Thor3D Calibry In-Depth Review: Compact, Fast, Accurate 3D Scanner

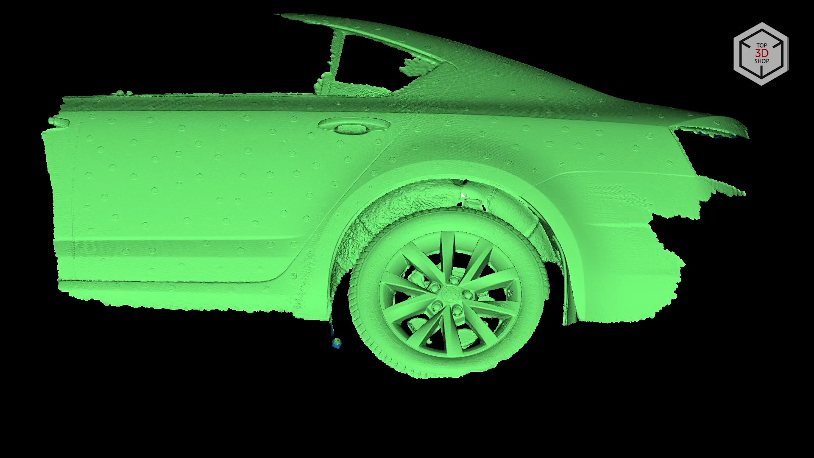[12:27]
In the case of scanning the fender with the door, we were lucky with the color of the car, since white surfaces are quite easy to scan.
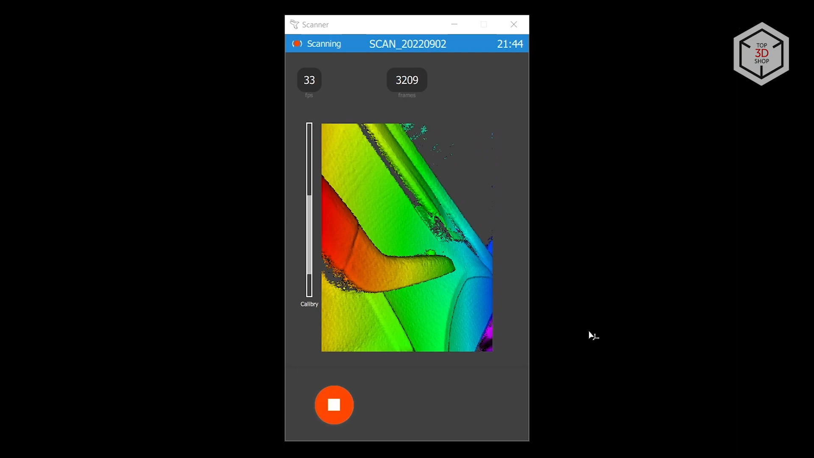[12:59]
In part, we even managed to capture the surfaces inside the pocket,
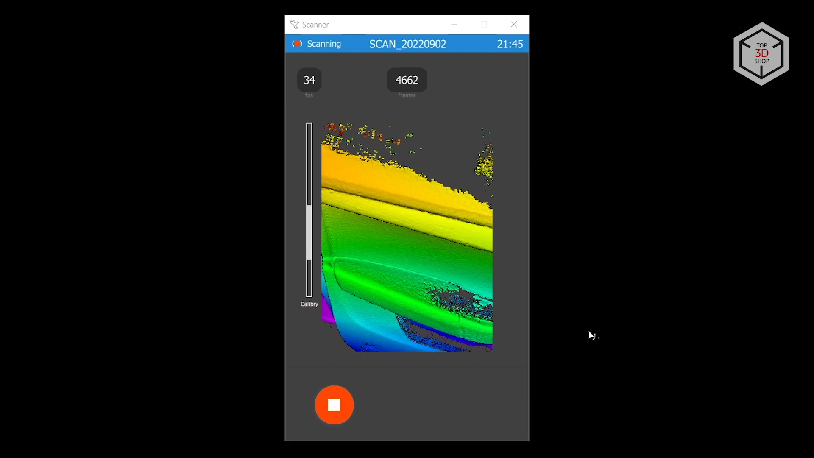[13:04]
elements of the door closing mechanism and part of the door sill.
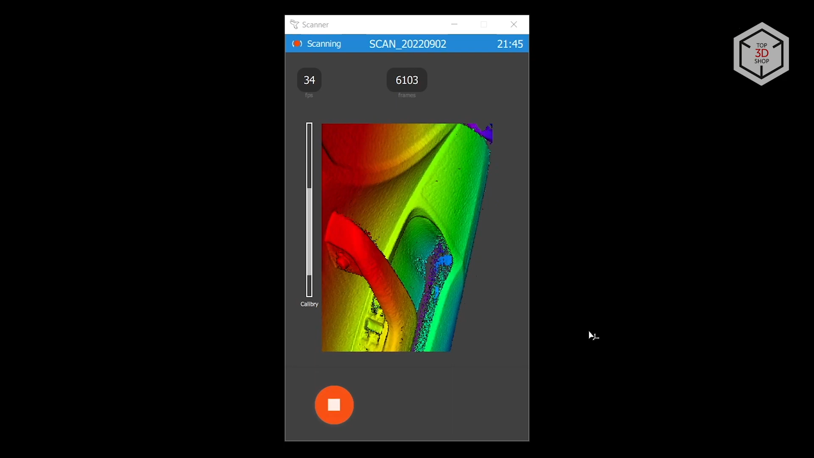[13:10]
Since this area has a lot of geometry features, the scanner was successful in combining individual frames with each other without losing tracking.
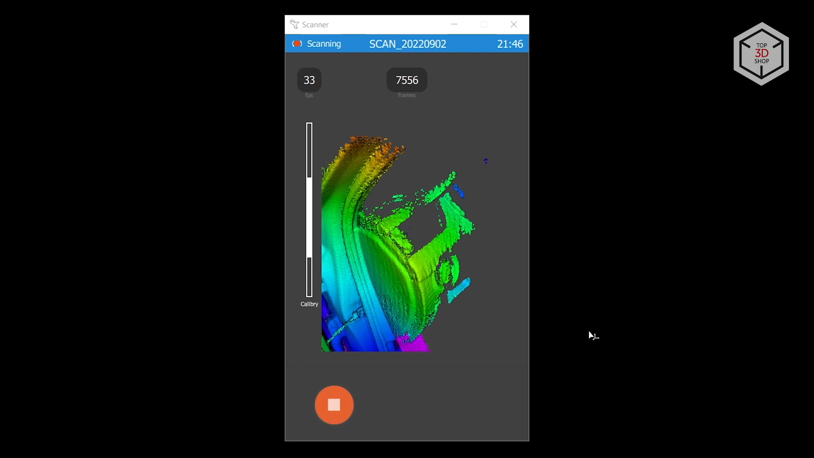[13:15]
As a result, we were able to scan everything we needed in just a couple of minutes.
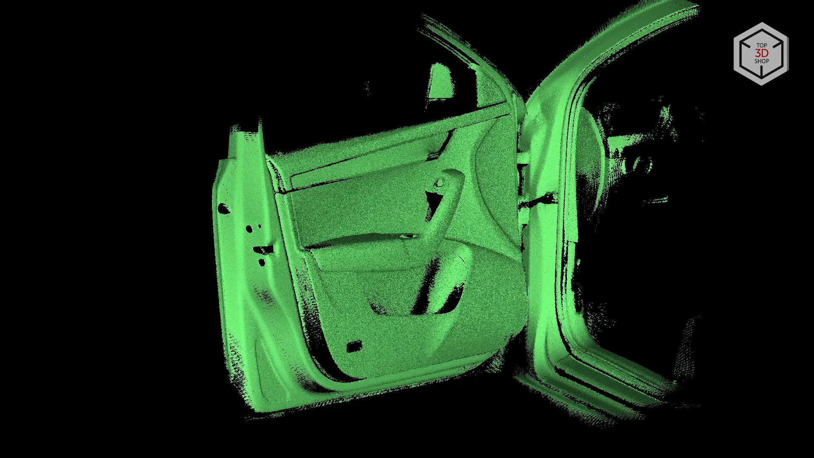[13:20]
The scan processing was also quite fast. And we got a very high quality scan of the car's front door trim.
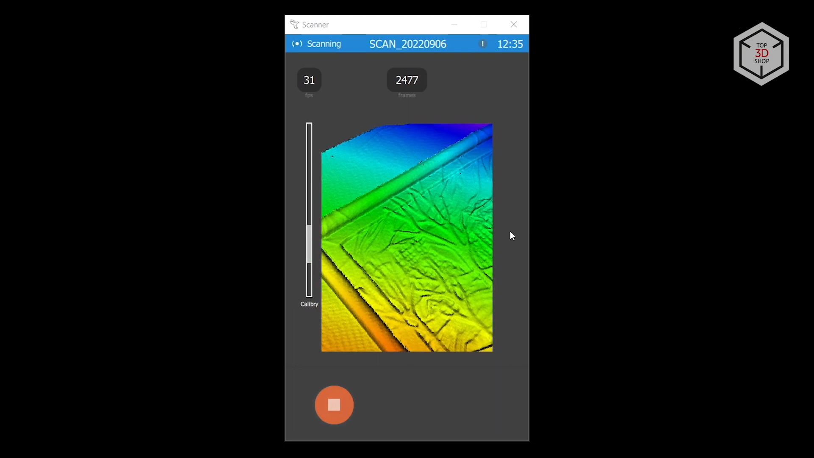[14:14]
This scan took literally two or three minutes.
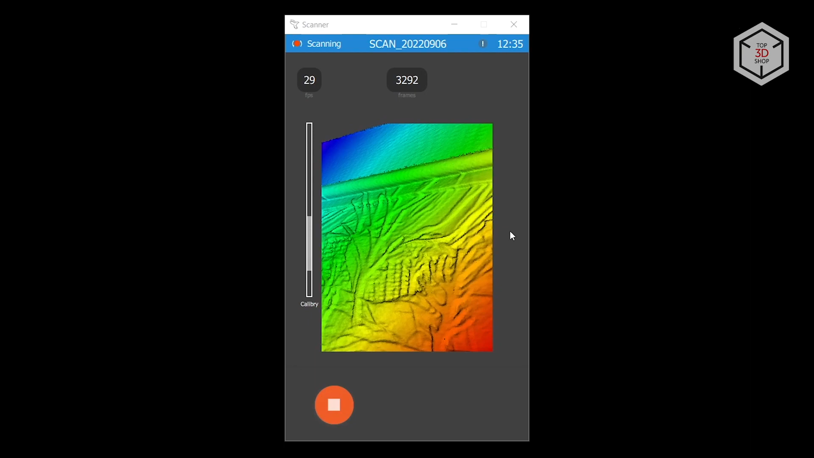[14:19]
The device didn't lose tracking and generated plenty of data to combine the frames.